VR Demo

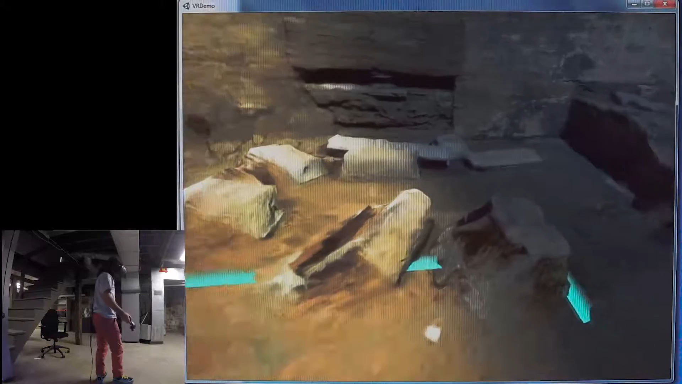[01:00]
So here I'm using a teleportation movement mechanism where you use the Vive hand controller and you point at the ground and you can teleport to that location.
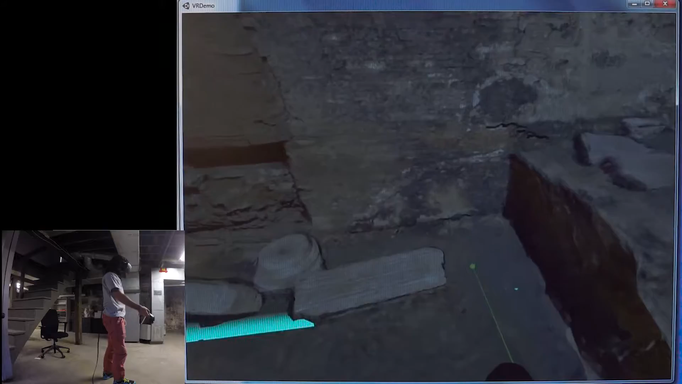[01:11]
I see there's some sarcophagi that I'm looking at and tectonic elements that are laying on the ground.
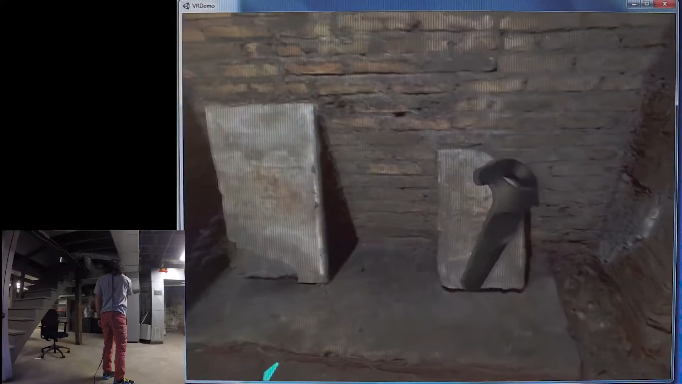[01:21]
And this is a 3D scan of the actual crypt in Rome.
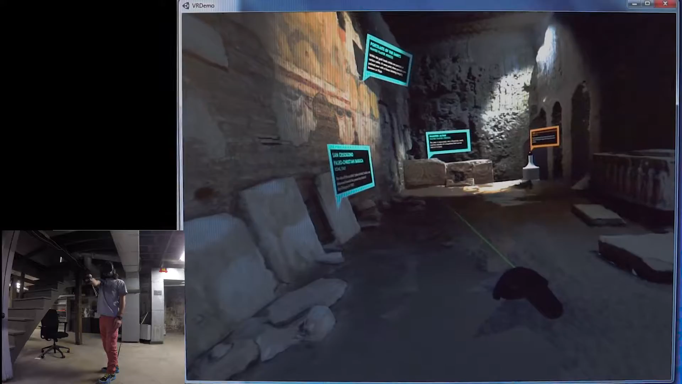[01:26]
So it was made from about 150 photographs.
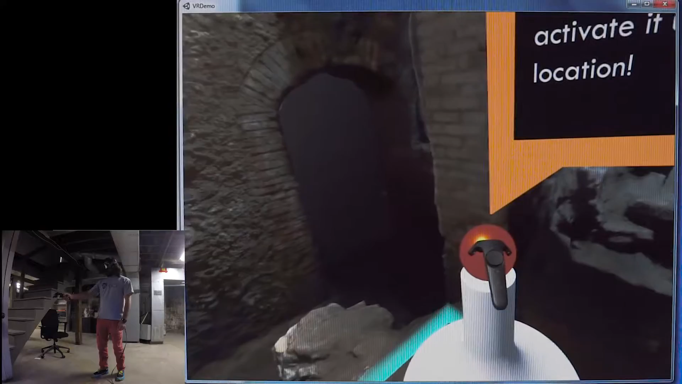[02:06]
Also in Rome, it's a Baroque church.
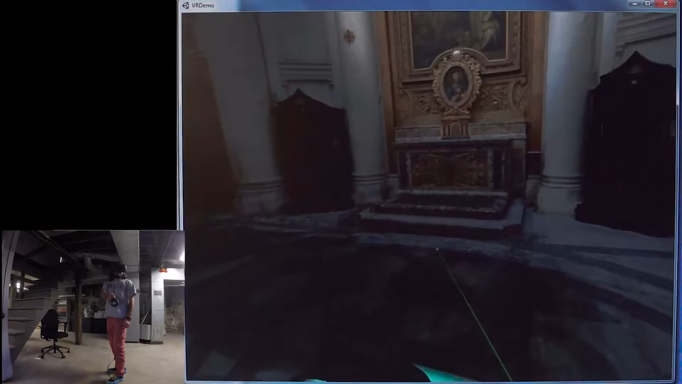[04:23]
So here I jumped up onto the altar using the teleportation thing. And you feel like you're standing on the edge of something. It's really surprising.